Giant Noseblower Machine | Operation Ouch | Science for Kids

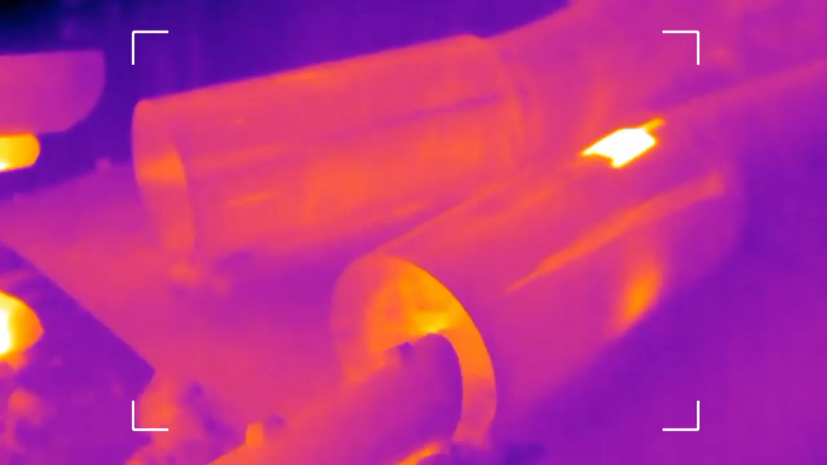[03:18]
Our infrared camera shows different temperatures with different colours.
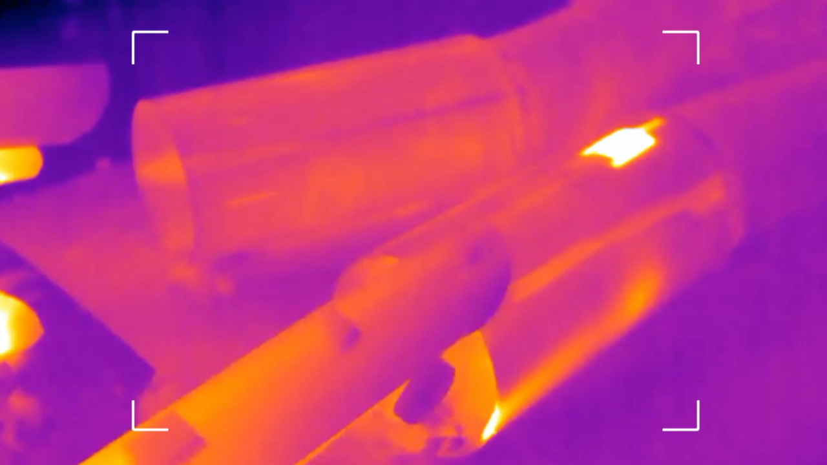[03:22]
The hottest areas are the bright yellow ones, so you can see that the turbinates in my nostril are making the air hotter than the air in Zahn's nostril.